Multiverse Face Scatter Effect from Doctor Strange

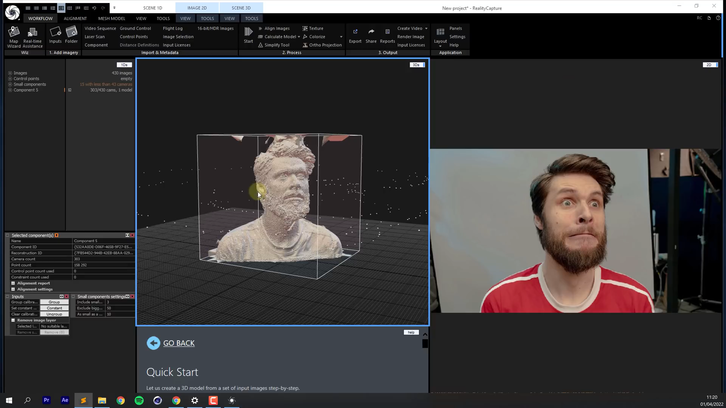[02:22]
Then we follow this up with the simplify tool. The triangle count of your model will be fairly high depending on your scan.
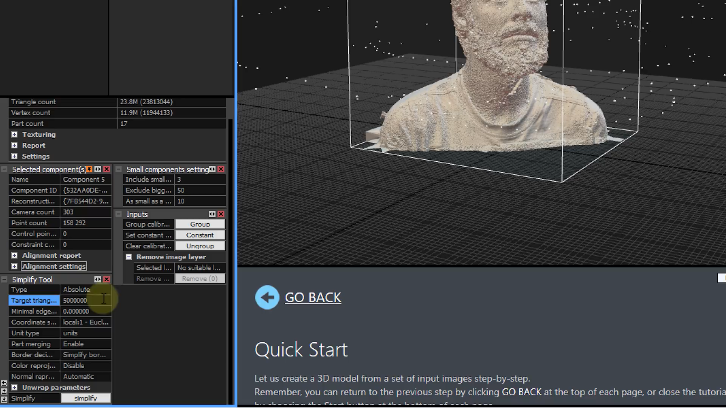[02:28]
So in the target triangle count, we can lower it and after that hit simplify.
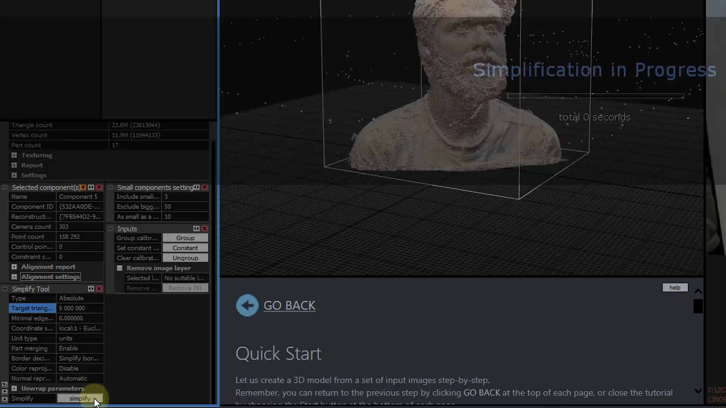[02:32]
And surprise, surprise, we wait again. All this waiting is driving me crazy. Once that is done, we have one more step, the texture.